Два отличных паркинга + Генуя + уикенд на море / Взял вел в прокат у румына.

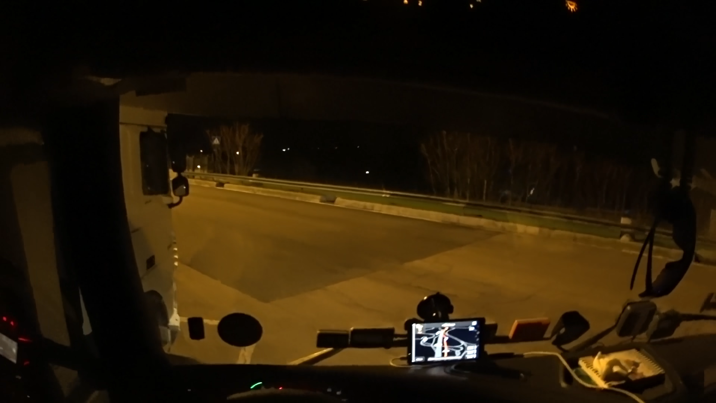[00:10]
Так, чуваки, всем доброе утро в топ-теме. Сейчас 5:23, 23 ноября. И хочу сразу, блядь, для начала поделиться координатами.
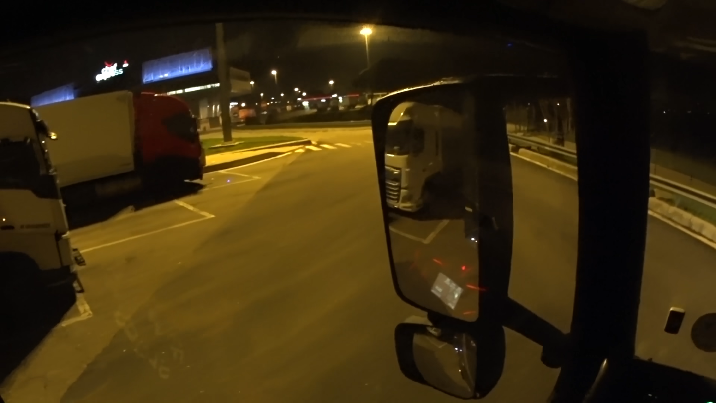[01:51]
Ну, к чему иду, что я остановился в 18:00, вот в этой линейке, вот смотрите, сейчас вот там еще места есть. То есть тут было, блядь, три машины стояло вот на всем вот этом промежутке. Сейчас я вам покажу вот так вот. Здесь стояло ровно три машины. В 18:00 я смену закрыл. И сейчас вон там еще места есть, вон, видели?
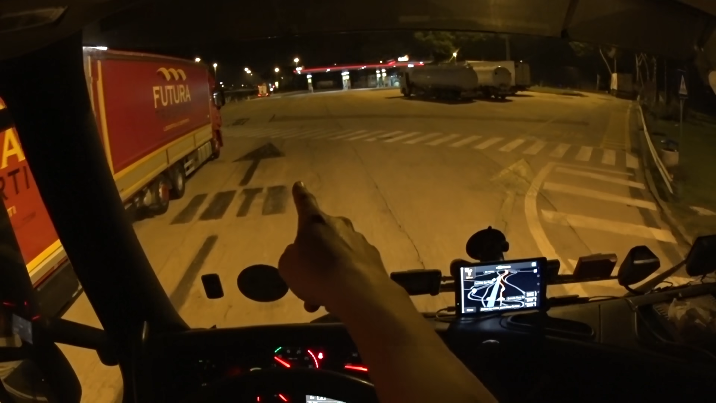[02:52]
Либо он там, где вот дальняя машина стоит, там наша машина с нашей фирмы стояла. Чисто случайно я прошелся, и машина наша стоит. Он говорит, а и здесь вот зона как раз интернет хава, ну в смысле ловит из заправки беспроблемно. То есть если здесь остановиться, то еще и интернет лапает, так сказать. Вот. Но я сейчас, наверное, сейчас вот останусь, тут есть стекла, блядь, протереть вот так вот. Остановимся.
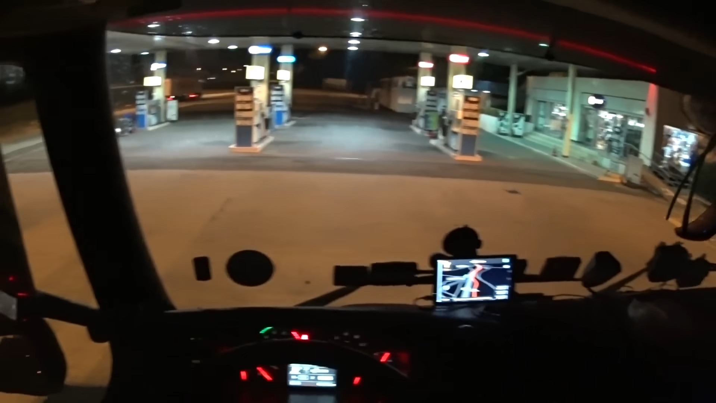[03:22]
И заодно, наверное, подожди, а что там он дальше есть. И стекло можно протереть, и канистру мне надо набрать воды, потому что воды уже почти нету,
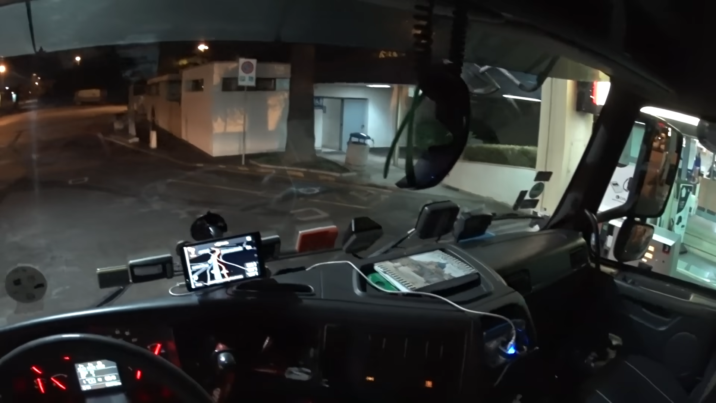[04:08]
Вот это остановился я здесь ради чего? Ради окна помыть там и там.
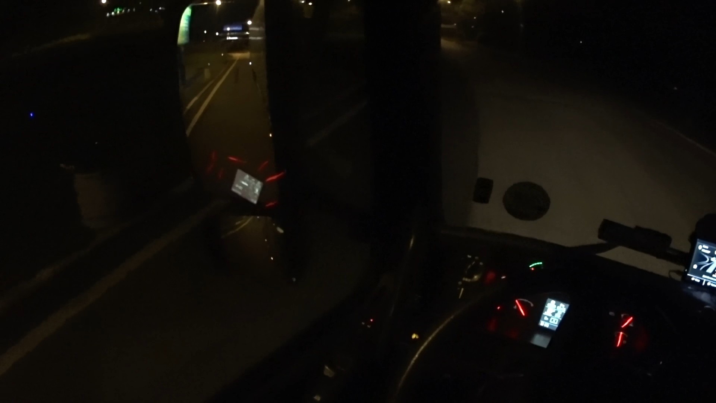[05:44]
Вот в 6 часов вечера вообще, блядь, пустой был. А перед этим я во Флоренции в 6 часов заезжал на паркинг, блядь, еле нашел нору, блядь, для себя, как бы залез на этот паркинг. Ну, в смысле, я залез, но близко к автобану было шумно,
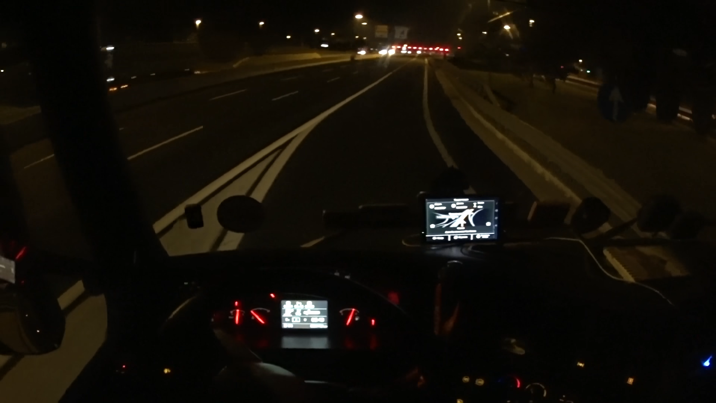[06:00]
как бы, блядь, как, ну, блядь, чашки мои начинают. А, не, подожди, это бутылки, блядь, сверху. Я же прикупил еще Глинтвейна, две бутылки литровые. Ну, я так думаю, домой я хочу забрать ее. Да? В ящик в этот бумажный, картонный, из-под пива поставил, там, где раньше было пиво французское. В Ашане, который брал. Гляньте, у меня свет. Вот вы видите, что у меня свет включенный, блядь? Вот так и я его вижу, блядь.
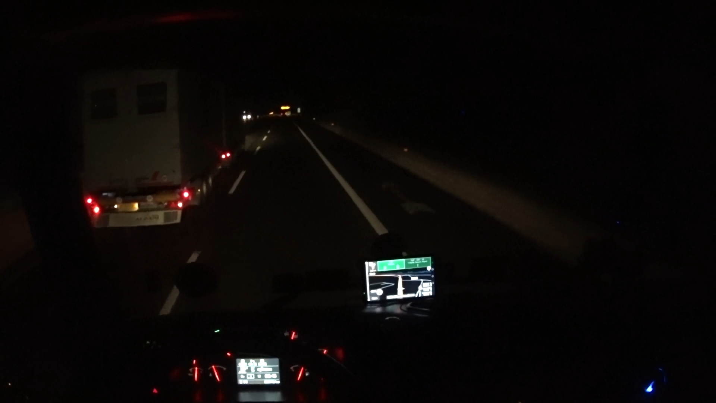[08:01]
А съезжаешь с дороги там 1.5-2 километра и стоишь сам себе, блядь, и с удобствами, и с туалетом, там, и с водой и так далее, с городом, блядь, в который можно выйти, блядь. Ну, а с автобана ты хуй куда выскочишь, блядь, там будешь сидеть как этот обезьяна в клетке, блядь. Ну, вот я понимаю, что сейчас нихуя не видно, но... Ради понимания общей ситуации. Вот он, вода плескается, набрал этот в канистру.
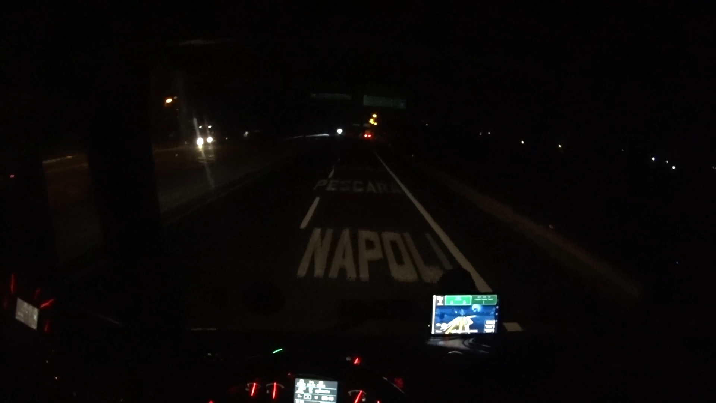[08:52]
Ну, и вот тут съезд. Указательно автобан Фиренце. 60 километров, Роман Валерьевич. Вот гляньте на качество ближнего света, вот как можно ехать. А вот это противотуманки включаю. Смотрите, как противотуманки светят, чтобы было понятно. И вот свет, блядь, ближний. А дальний вот, чтобы это, блядь, было понятно. И вот так вот ездить, блядь, на этом бегемоте ночами, блядь.